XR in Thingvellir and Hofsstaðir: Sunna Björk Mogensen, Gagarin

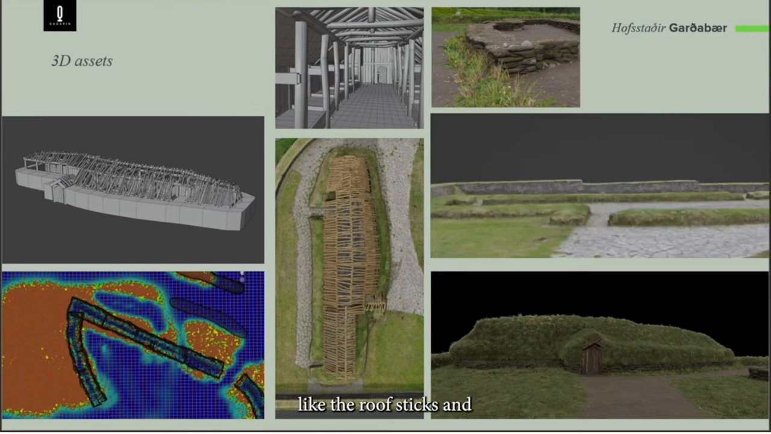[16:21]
So yeah, you can see the roof, like the roof sticks and a bit of the build up there. Like this colorful image is actually when I'm painting the,